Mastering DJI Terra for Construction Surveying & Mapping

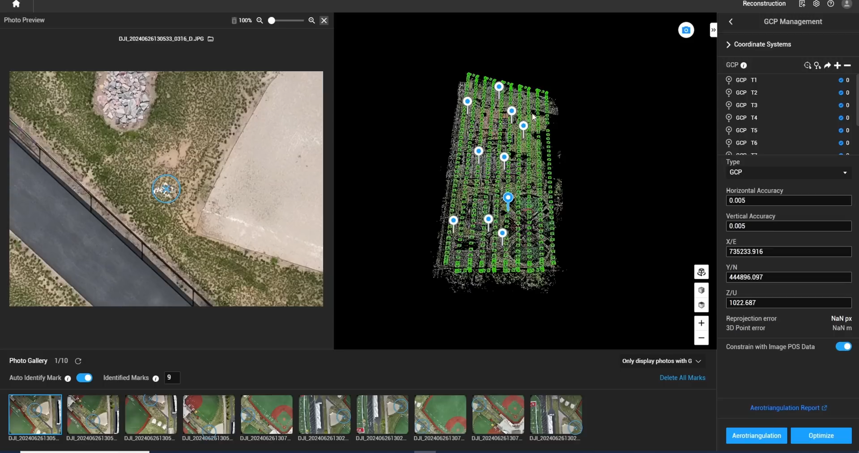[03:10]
and Terra will auto mark the rest of them. Okay. The nice thing about Terra is all the outputs are compatible with the third-party softwares we use.
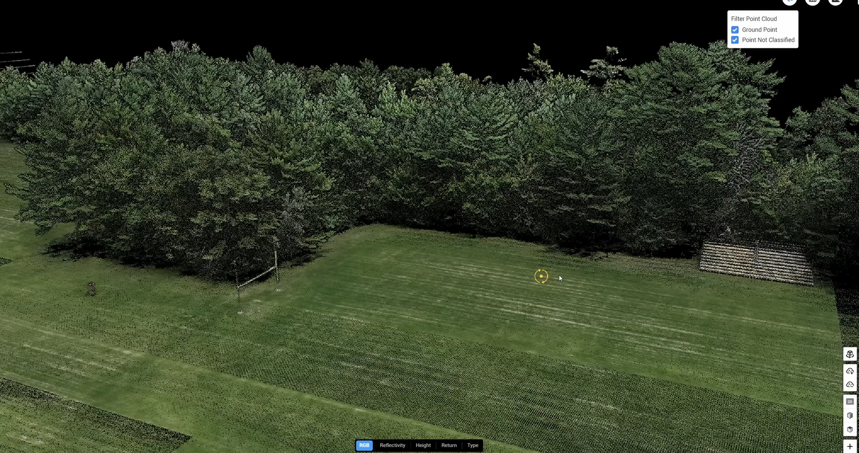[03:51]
it helps to easily and quickly get the ground surface for us.
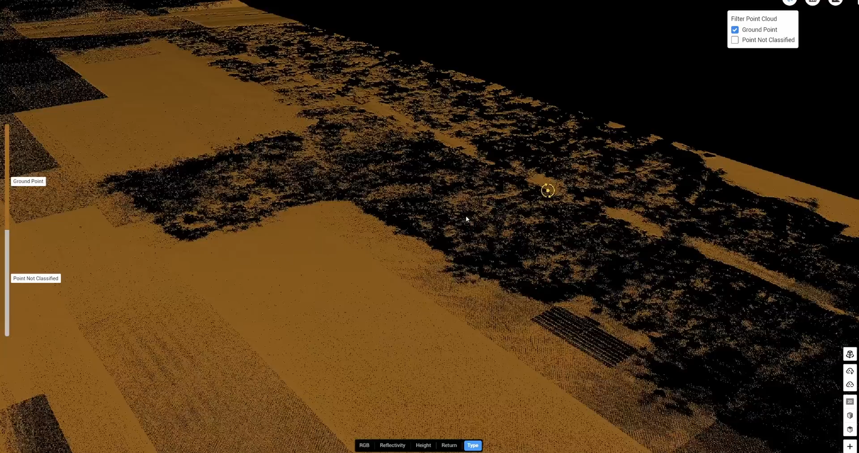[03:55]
And then we're able to go in and check where some trees are,
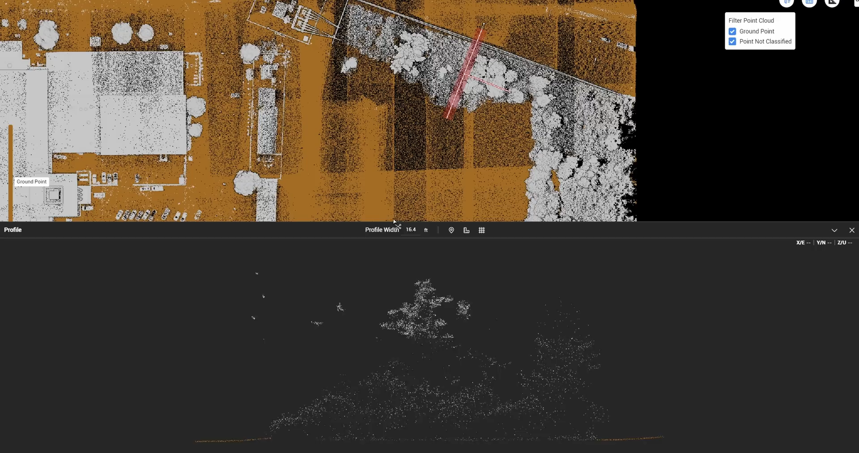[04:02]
and we can check the quality of the data underneath the trees.
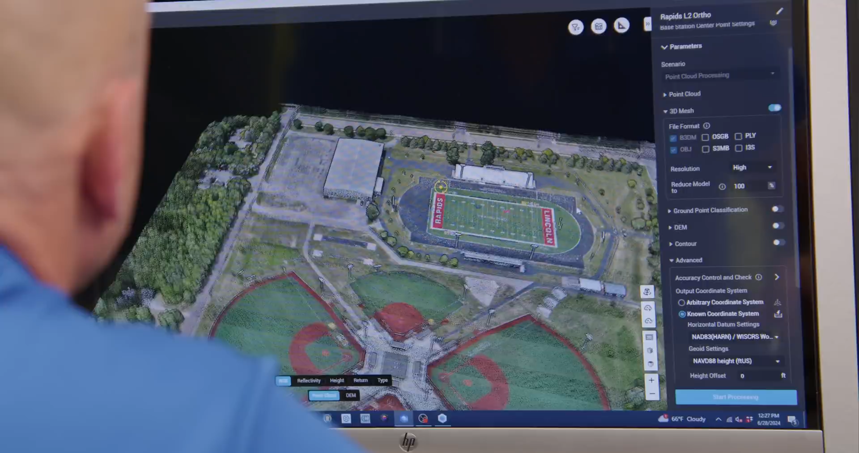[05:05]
tin models, whatever we need that can be also utilized by third-party software, such as Civil 3D, Trimble Business Center.